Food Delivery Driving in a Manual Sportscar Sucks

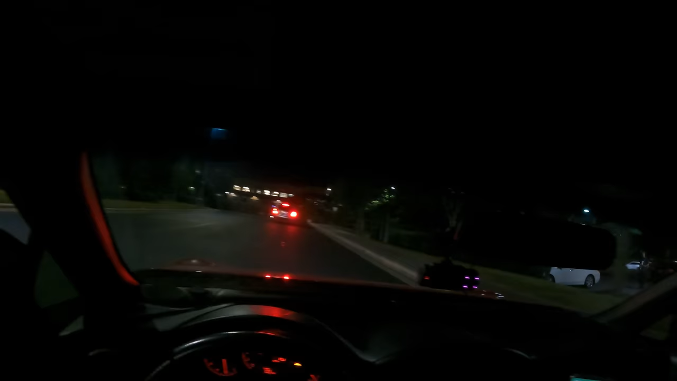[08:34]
Maybe turn on my headlights Just, you know, just a thought Alright, this one was only Two miles from the restaurant But It did take a while to get back to the restaurant So Why would this light turn red?
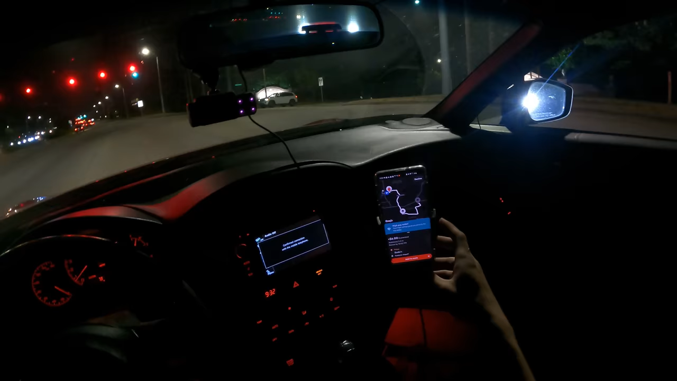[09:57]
There's a second Zaxby's So I'm adding that to the route So we're picking up two Zaxby's now Wow That's
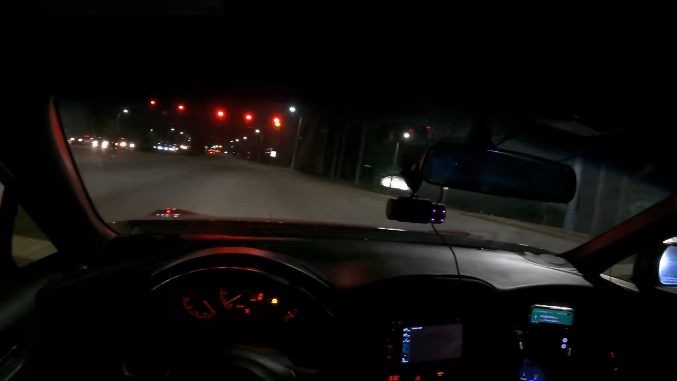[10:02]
actually good That's um Like $13 And it only added I think three miles Kinda want Zaxby's Sounds kinda good Oh boy It's It's It's popping to Zaxby's It's gonna be hard to find parking
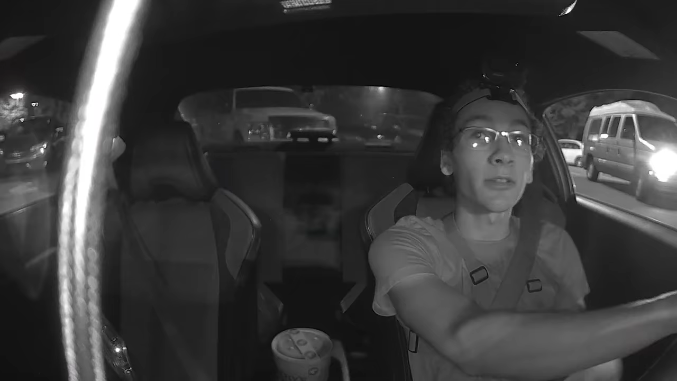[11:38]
We're gonna be stuck here Or not?
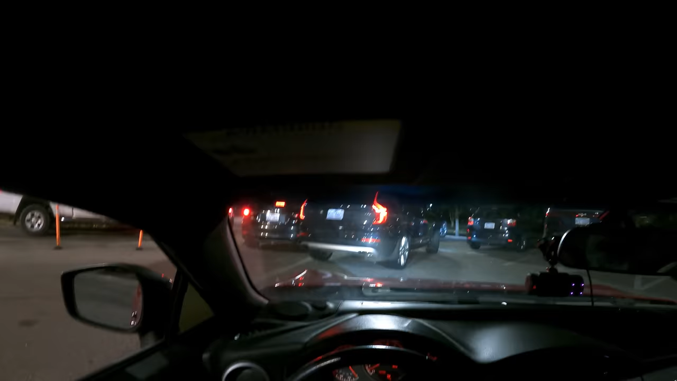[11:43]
No, now we're just more stuck Oh, they're taking my spot Can I fit through there?